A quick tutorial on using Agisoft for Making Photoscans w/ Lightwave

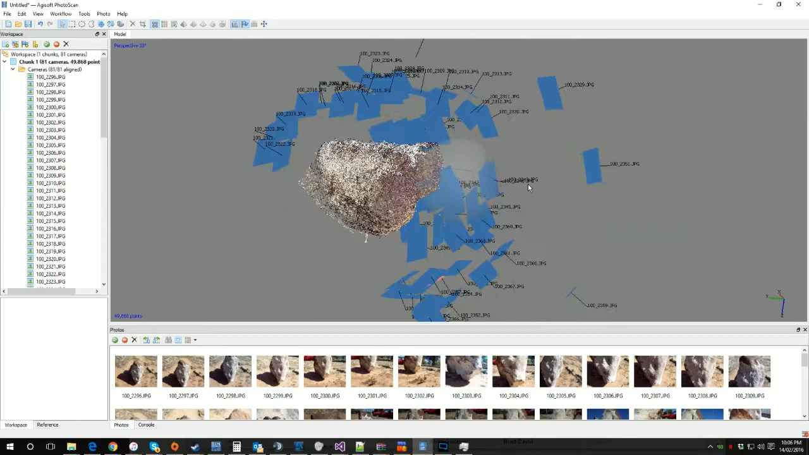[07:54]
Okay, so it's generated the dense point cloud, and we can see that by coming here and clicking this button here, and we can now see the dense point cloud.
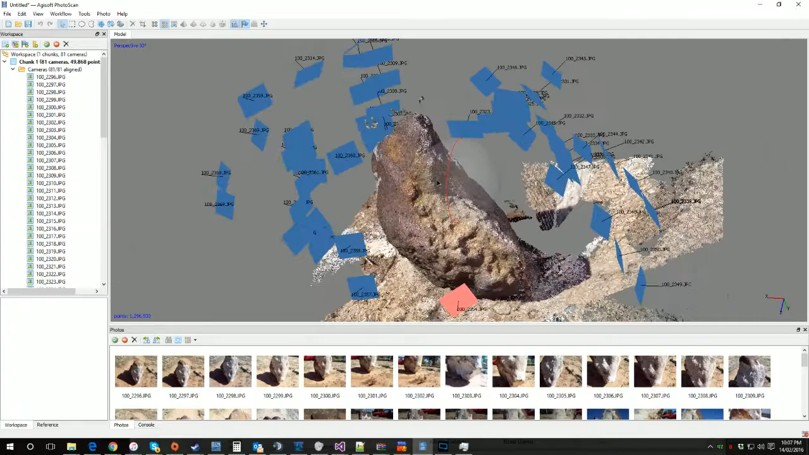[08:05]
Now, remember this is a point cloud, so this isn't a mesh yet, this is still just points and dots,
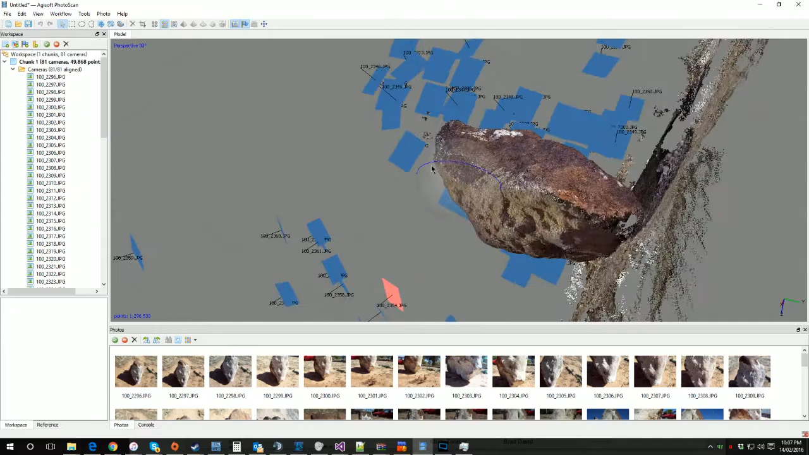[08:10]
general data, but we can use this again to clean things up a little,
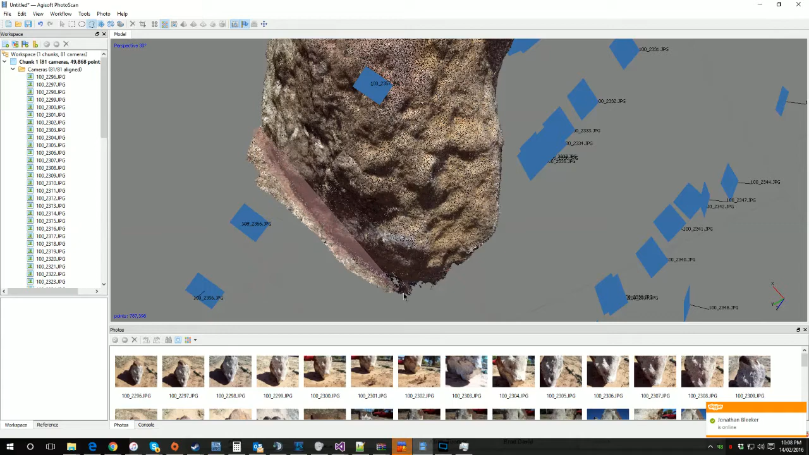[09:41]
So, okay, now we have our rock, we go workflow again, we want to build the mesh, and we get the option. This face count is in tris, and as you can see it's giving us three options, high, medium and low, or we can go custom. Depending on what you're after it's completely up to you. So, this is in tris, we're going to go for a 10,000 poly mesh.
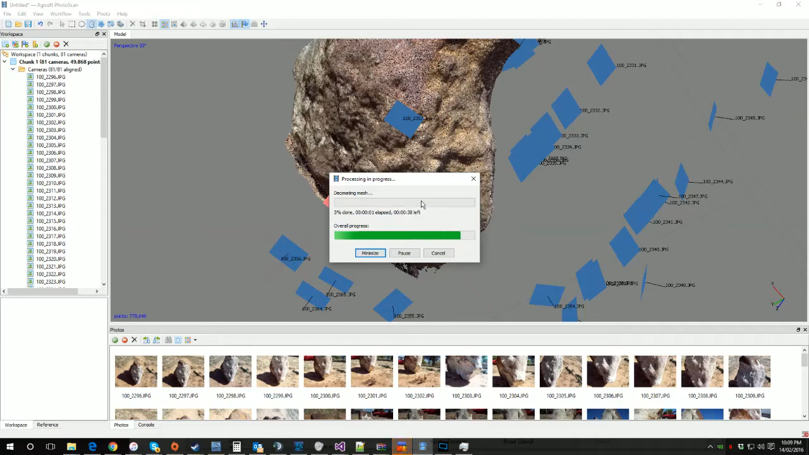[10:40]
So, now we're going to bust a little bit, and maybe for a half a little bit I'm going to turn a little bit more. Okay, so now if we click over here we can see our mesh, but we have no texture on the map.
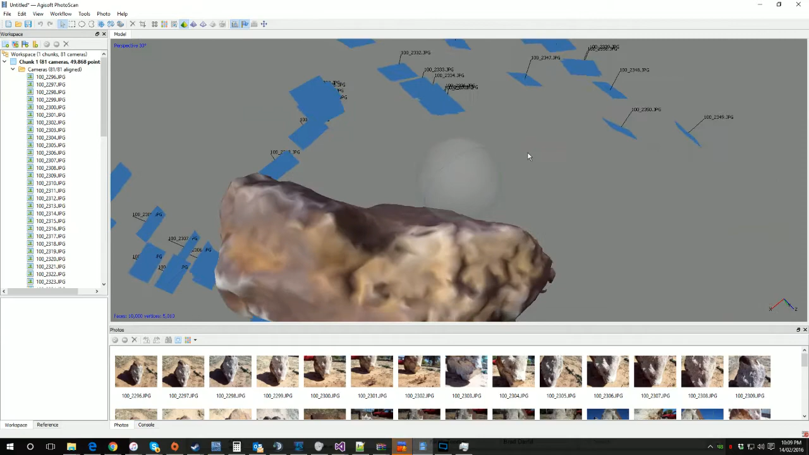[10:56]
We have this really low poly version,
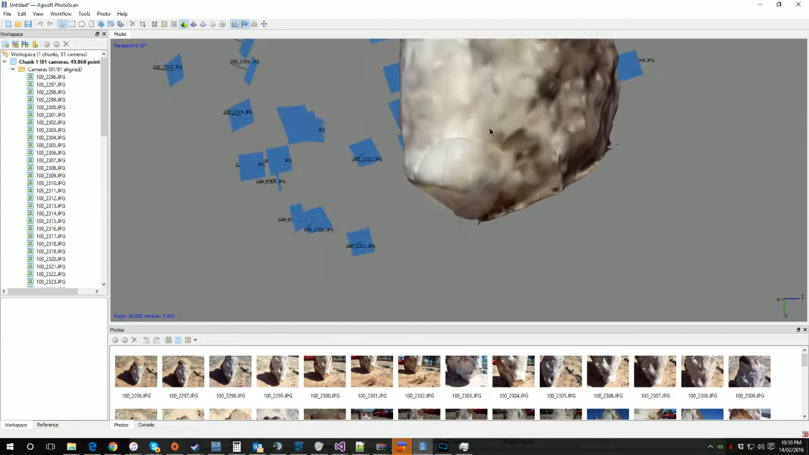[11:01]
but no real detailed textures, and we can have a look at the actual mesh itself. We're happy with this and how it's generally looking,
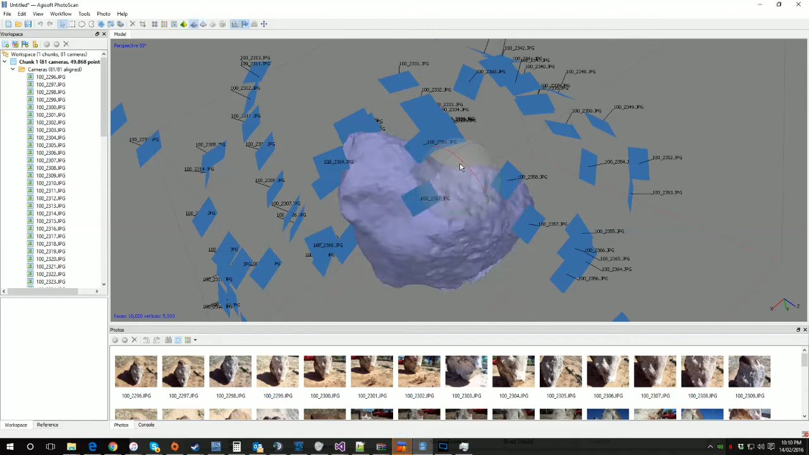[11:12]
and I mean, you know, this is good enough to be used for, if you're using a displacement map or something like that. At this point we can go workflow, build the texture, and it'll ask us what count we want. In this case I'm just going to do a single 4K texture. Okay.
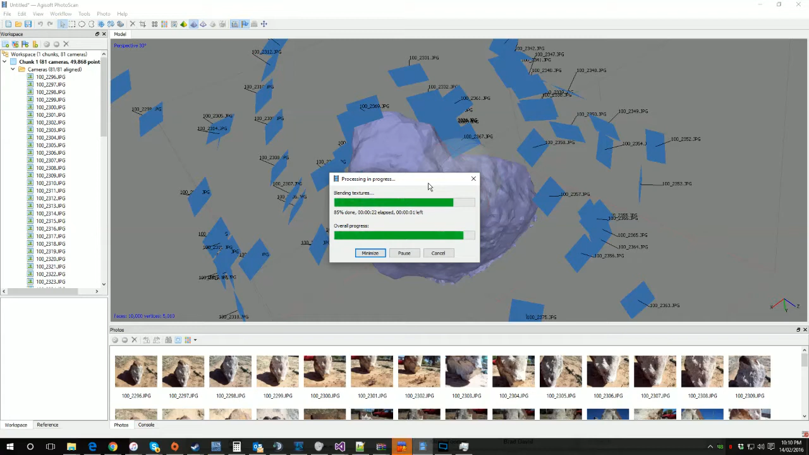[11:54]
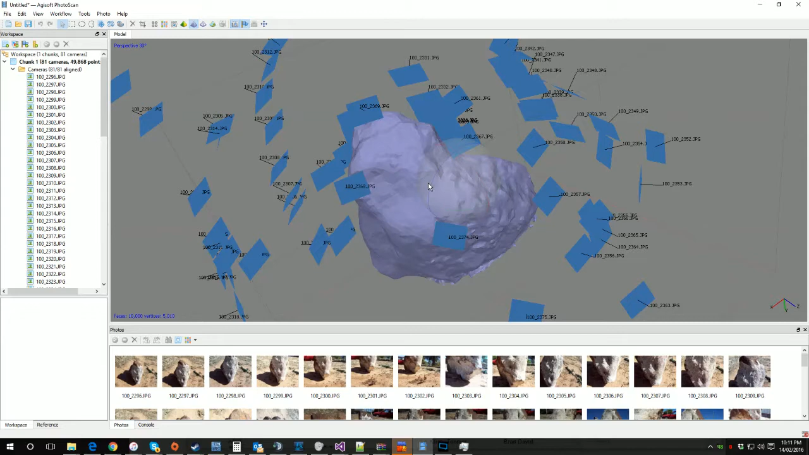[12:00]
Okay. So that's done. If we click here, we can see it was done. Let's go with the texture on.
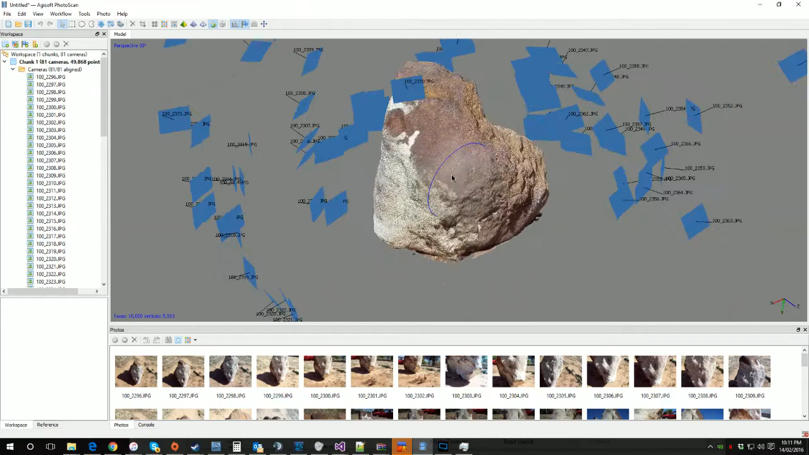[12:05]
So this is our rock.
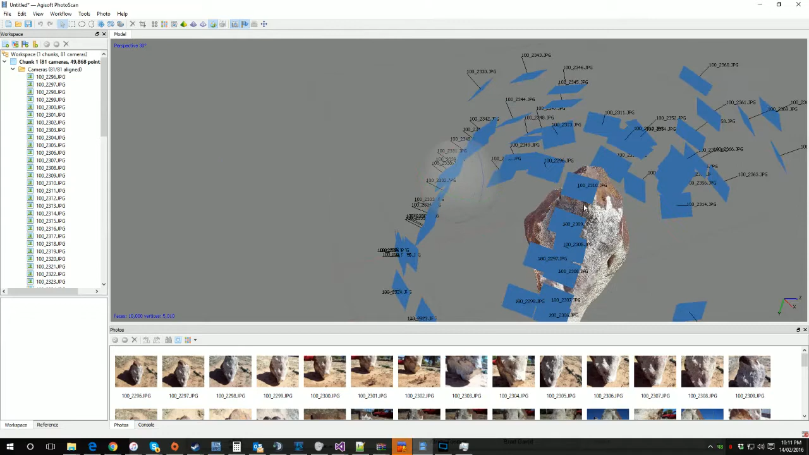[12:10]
Now we can export the mesh, and you'll notice we don't have any in here. We've got some stuff for doing some other items on the pro version, but we just want to go export model. If you want to export it as DAE, you can export it as TLs or FBXs or whatever you want. I'm just using DAE.
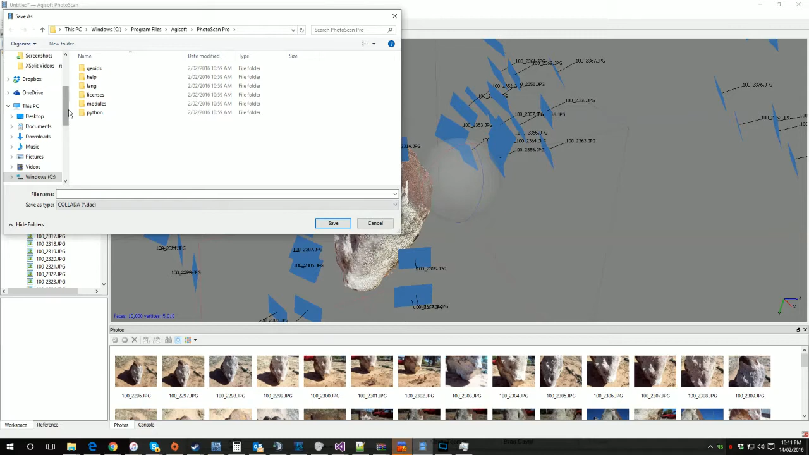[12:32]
And I'm going to dump this one out to here, rock2.DAE,